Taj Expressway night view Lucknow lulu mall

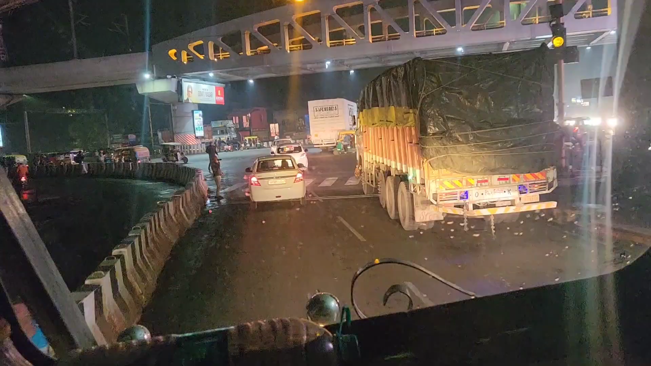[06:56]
अराम से अराम से अराम से तोड़ा अराम से देगो कार निकल ले है उदर दे
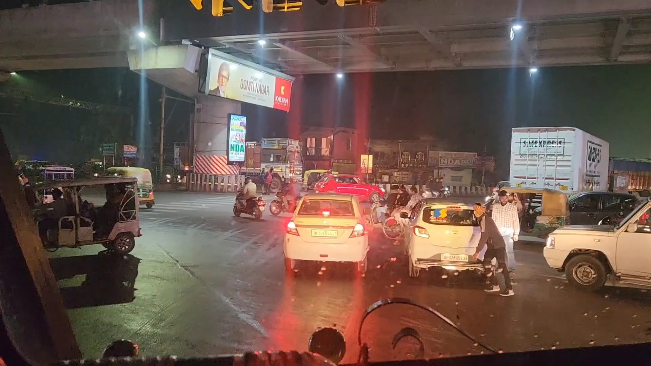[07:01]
जाड़ा
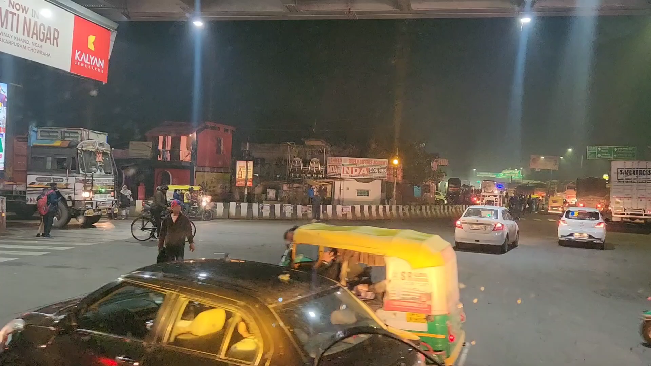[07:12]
देना मिलेगे देना अराम तर बाड़ी निकलने लगड़ा है यह है अगरा है लगनाव एक्सप्रेस वे यानि के ताज एक्सप्रेस वे में एंटर होने वाले है यह रहा सामने अभी भूम के पूरा जीरो
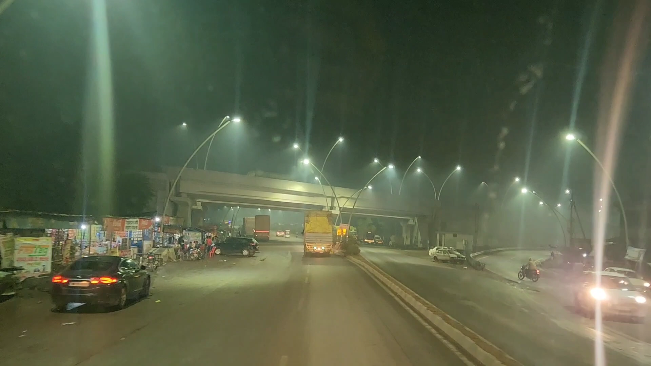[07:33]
टर्न लेके आएंगे जीरो टर्न बोलते हैं मिल्कुल भूम के आना बापस से यह रहा आगे जीरो टर्न जीरो माइल बोलते हैं इसको
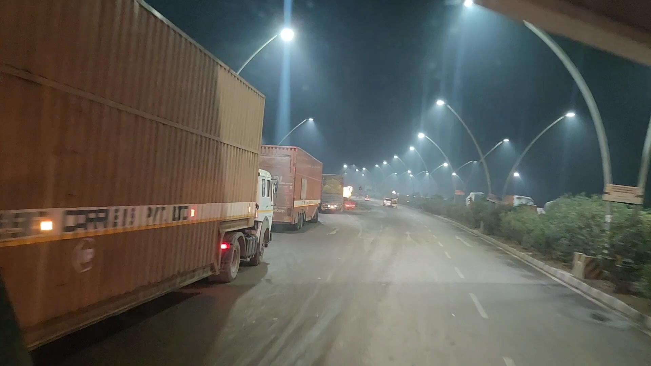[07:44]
करिद्ग कि बापत इस हैवेए पाना पूरा झ्वूंगं गाम हें घा
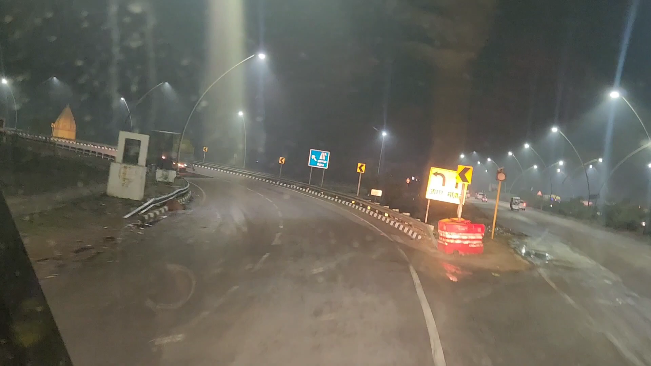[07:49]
जाता है एक्स बहर का एंटर है यह एक्स ब्रेसेश